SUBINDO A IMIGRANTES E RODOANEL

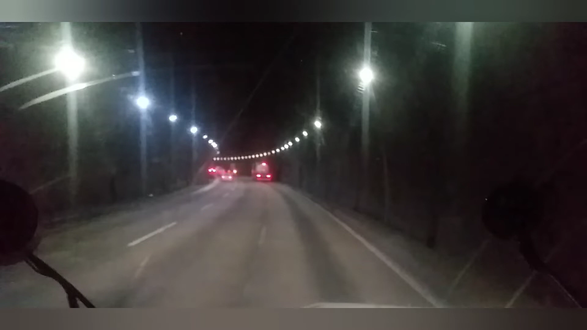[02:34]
Aí galera Acabando de entrar aqui Num dos túneis mais longos Aqui da Baixada Santista Aqui Que é esse aqui ó Ele dá 1km E 200m Lógico Descer Tem túnel até de 3km E agora na rodovia ali Dos Tamoio Tem um túnel lá Que se não me engano Eu acho que é o maior É de 5km